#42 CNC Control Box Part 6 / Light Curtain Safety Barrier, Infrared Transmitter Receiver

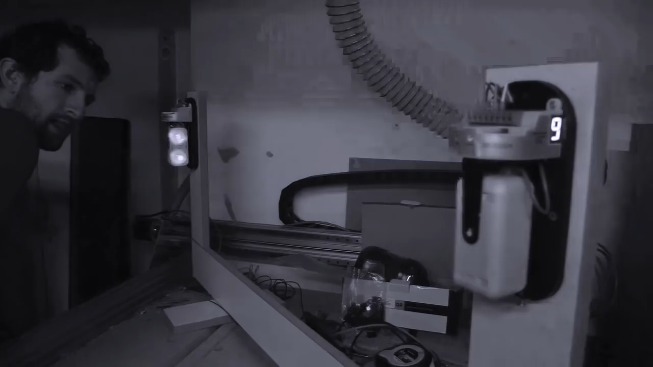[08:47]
You should be able to see the intensity of the beam changing based on how I toggle the intensity switch between low and high.